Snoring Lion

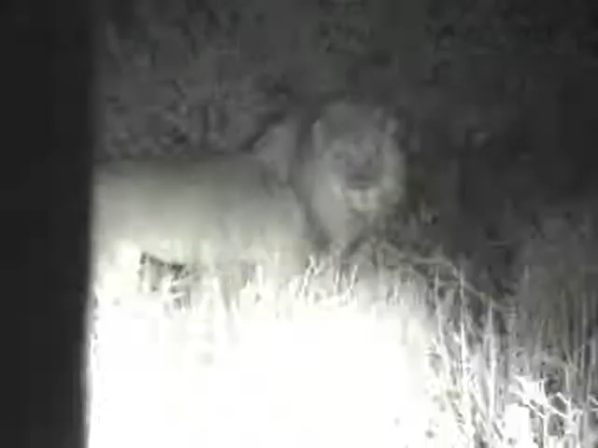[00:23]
Hou die lig op. Op sy oor. Stay on. Yeah, that's affirmative. He's just behind this thicket of camels.